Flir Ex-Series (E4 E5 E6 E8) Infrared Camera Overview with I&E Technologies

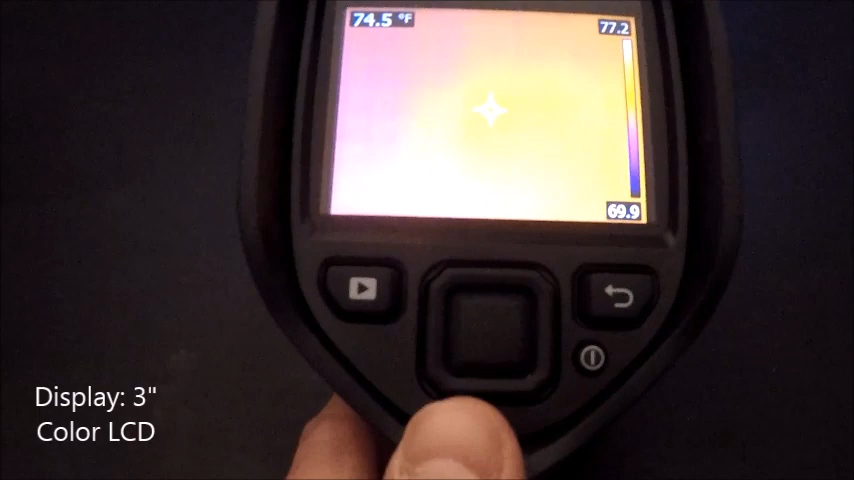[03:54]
On screen: spot 74.5°F
There is no touch screen on the EX series, so everything is done via the center toggle up and down,
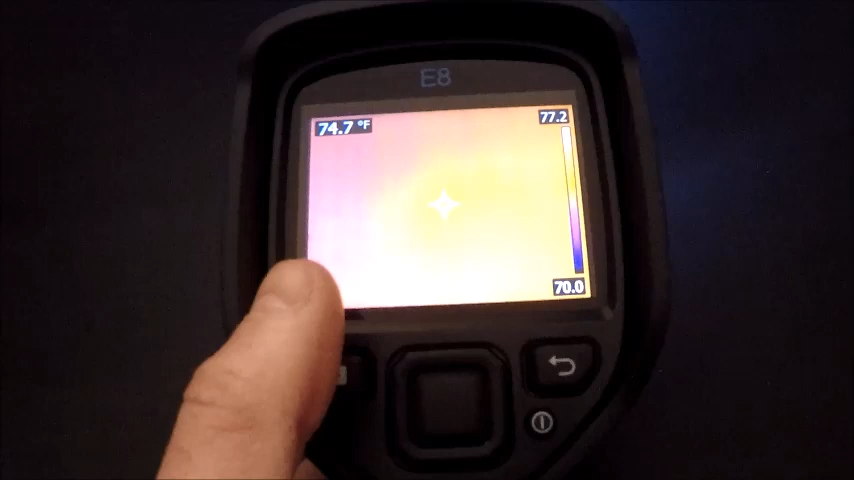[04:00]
On screen: spot 74.7°F
left and right, and center select buttons right here on the camera. So we go center select, left, right, up and down on the toggles.
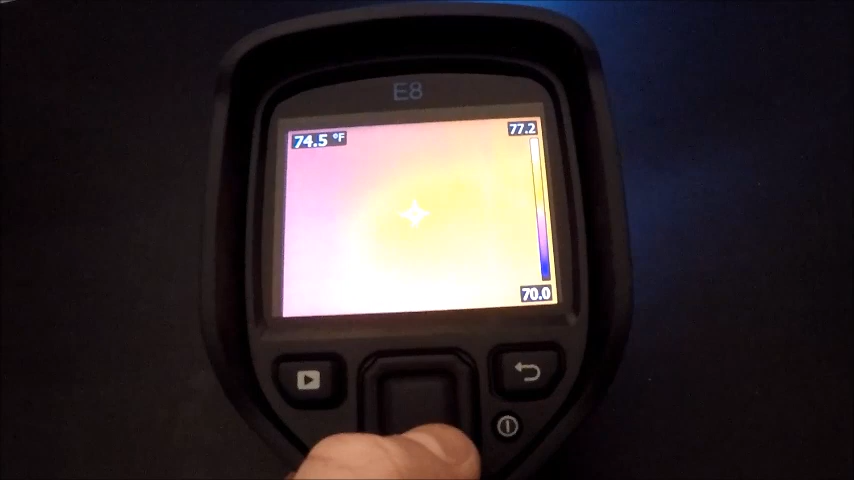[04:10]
On screen: spot 74.5°F
Our playback button here to look back on our captured images, what's saved on the camera.
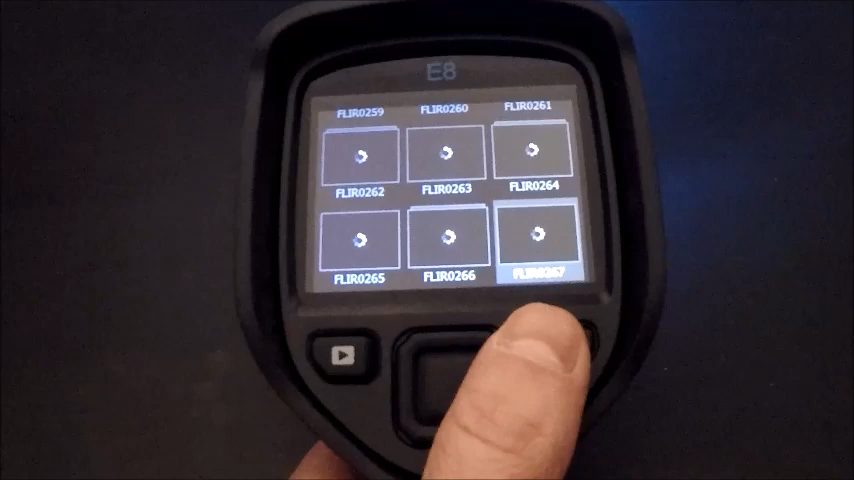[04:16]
You're going to tap this button and it will bring up what you have stored on the camera, both visual and infrared images.
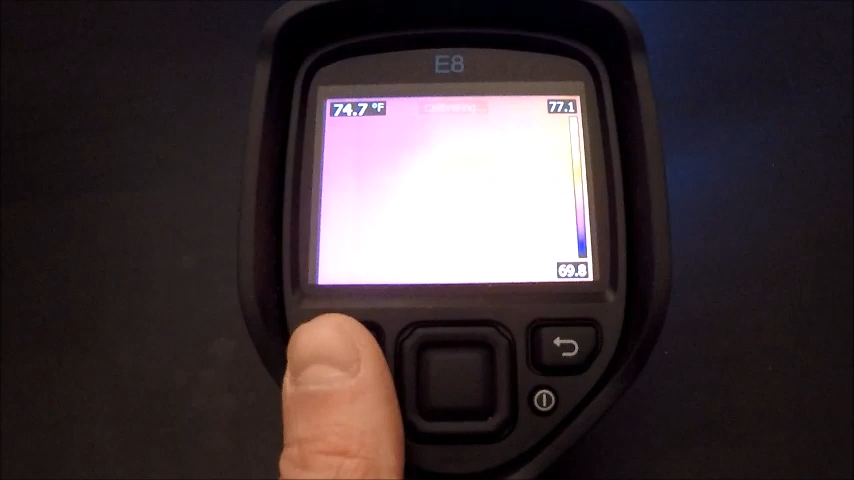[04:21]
On screen: spot 74.7°F
If you hold that down for longer than a second, it's going to perform a non-uniformity correction. A nuke of the camera, an instantaneous calibration. Over here on the right, if we get into any menu options, that's going to be an escape key or a back button. If we're going through settings or we get into a menu, the back button is going to back us out to the main screen where we can capture images. And then on the bottom right simply is going to be our on-off.
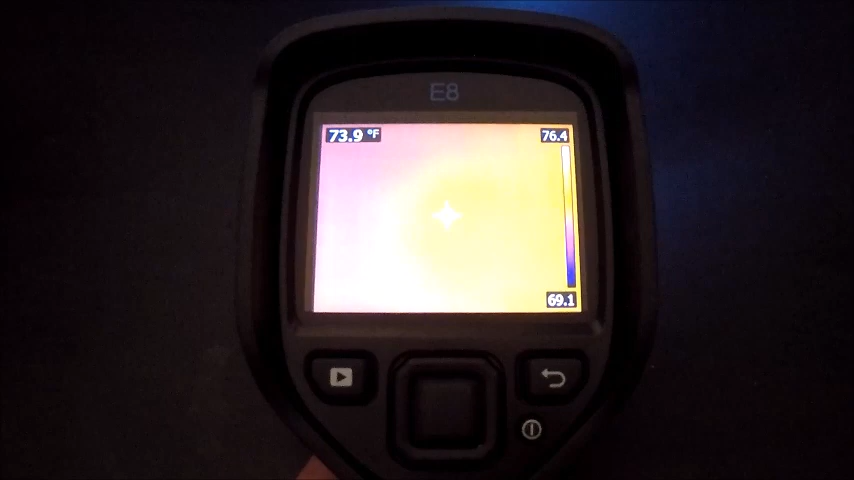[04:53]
On screen: spot 73.9°F
Try and avoid to turn the camera off by pulling the battery out. It's really not designed to do that. It's not good for the camera.
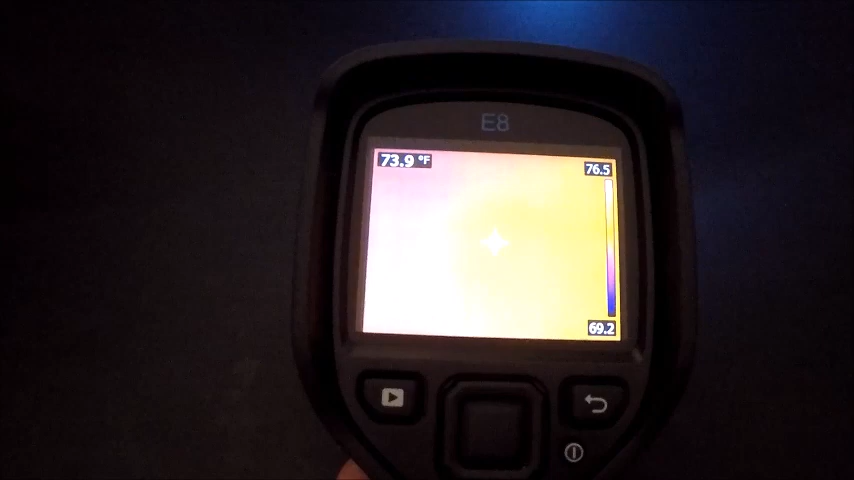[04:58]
On screen: spot 73.9°F
You're going to hold that button down to turn it off, hold it on for about a second or so to turn it back on.
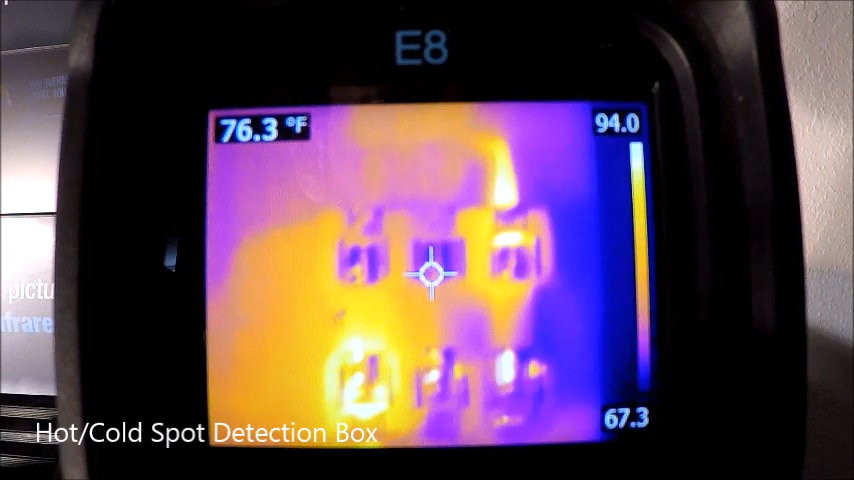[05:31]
On screen: spot 76.3°F
Any measurement mode that we put on, whether that be a fixed spot or a hot or cold spot box, that'll be adjusted and displayed in the top left corner. On the right-hand side, we have our level and span or our temperature scale.
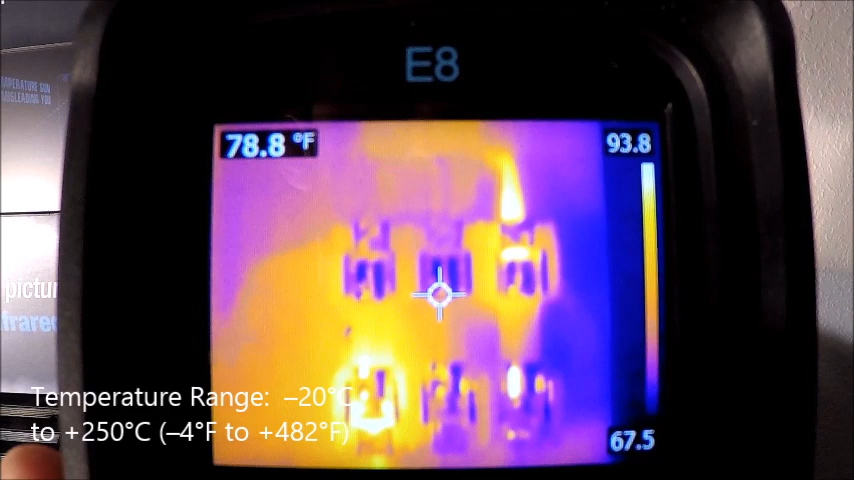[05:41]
On screen: spot 78.8°F
That is in auto scale right now. So as I move the camera around, you can see those numbers are changing slightly. There's a way that we can lock the camera so that those numbers stay at a certain interval. But I will show that shortly. And what that's doing, why that's important to us is that's auto adjusting to the hottest and coldest thing that the camera is seeing. And the wider that scale gets, the more spread out our colors get. As we tighten that scale down, it's going to amplify a lot of our thermal contrast.
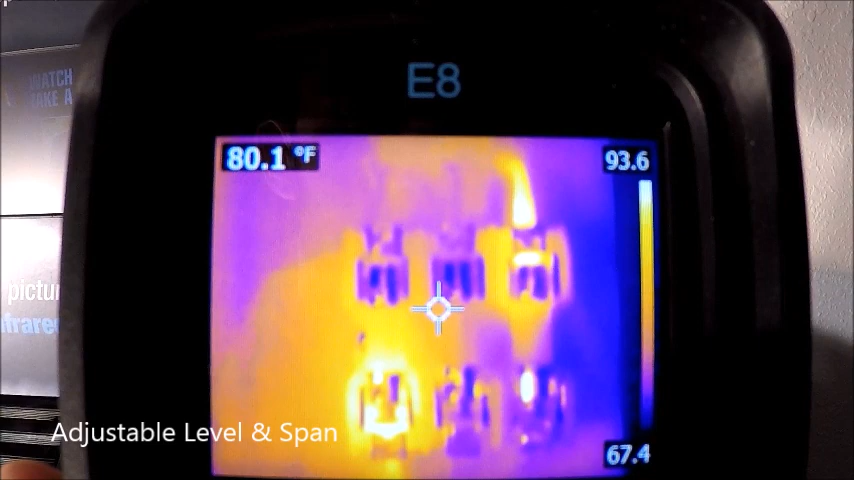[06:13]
On screen: spot 80.1°F
So we want to try and keep that level and span around a target temperature that's important to us. So we don't want to have, you know, a low end scale at 50 degrees and a high end scale at 400. If we're just looking at a motor because there's no way there should be any motor near 400. As we bring that top end temperature down, you're going to see that our our colors will start to pop a little bit more and the detail won't be so washed out.
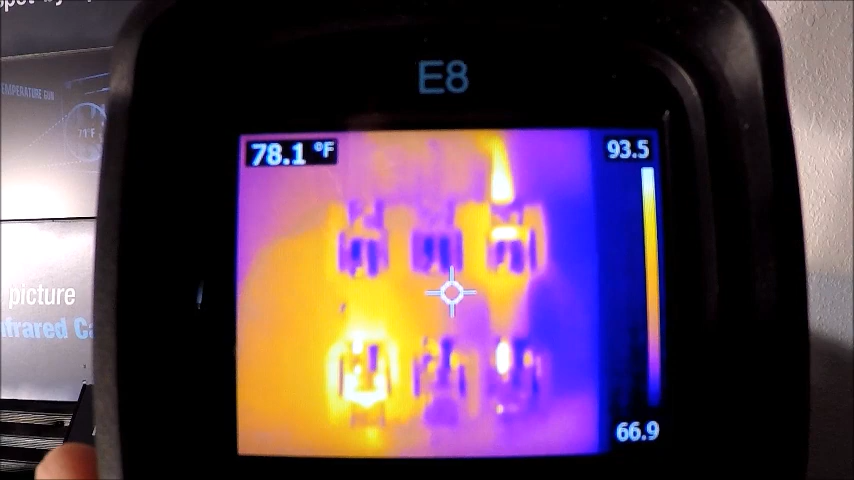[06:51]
On screen: spot 78.1°F
So, again, make sure you have the appropriate level and span. I'll show you how to adjust that shortly. Getting into the menus, you got to hit the center toggle again to pop up any menus or to select any menus like this because it is not a touch screen camera. You can see as I select that in the top left hand corner next to our spot measurements, we have a couple icons. The first one being battery life. The next one is our memory card capacity and how much we've had taken up. And the next one over is our Wi-Fi. It looks like my Wi-Fi is off on this camera. I can turn it on simply in the menus, which I will get into shortly, but that'll be brightened up or lit up if it's on, which it is not right now.
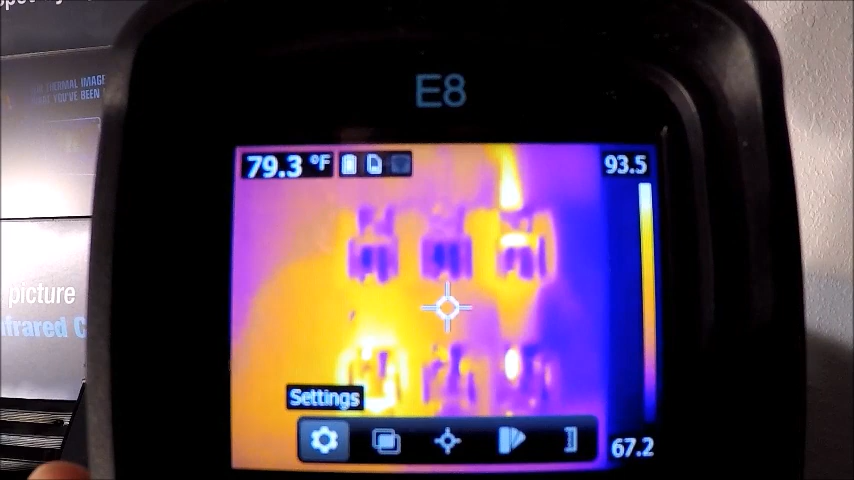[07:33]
On screen: spot 79.3°F
If I want to get into my menus down here on the bottom portion of the screen, I have settings, image mode, our measurements, color palettes and our temperature scale adjustment, which I was just talking about. And starting from the left, we'll get into settings. Our three options in here initially is our measurement parameters for start,